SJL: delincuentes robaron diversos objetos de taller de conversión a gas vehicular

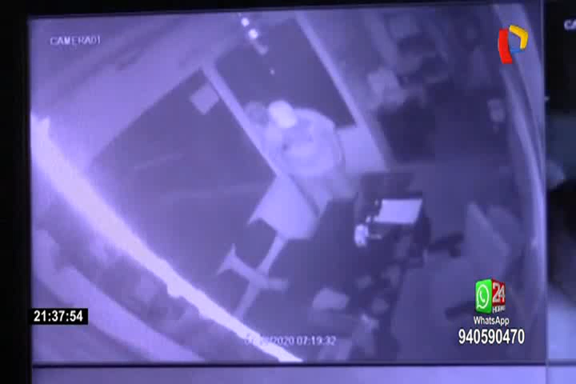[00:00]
Revisan cada centímetro de esta oficina y desmontan el televisor con toda la paciencia del mundo.
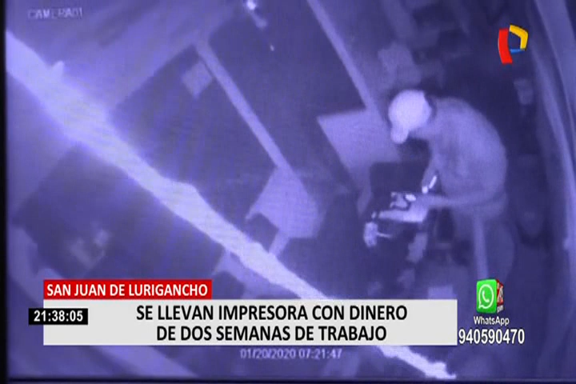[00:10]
Sabían que por la hora ya no quedaba ningún trabajador al interior de un taller de conversión de gas vehicular ubicado en la urbanización Los Jardines en San Juan del Urigancho.
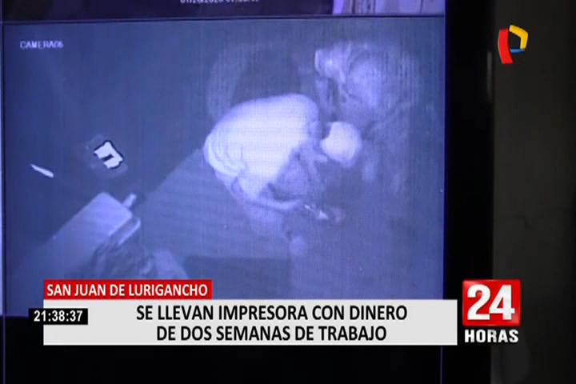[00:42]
Aquí vemos a los dos delincuentes en otro ambiente. Analizan cómo robar una máquina limpiadora de inyectores. Después de unos minutos, rompen las cadenas y se la llevan.